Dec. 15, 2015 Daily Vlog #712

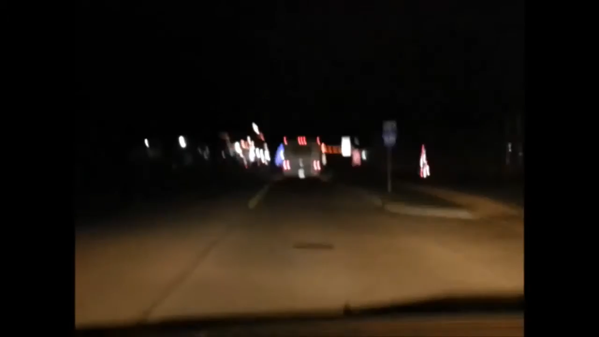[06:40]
So I just wanted to show you their lights and their little towns where...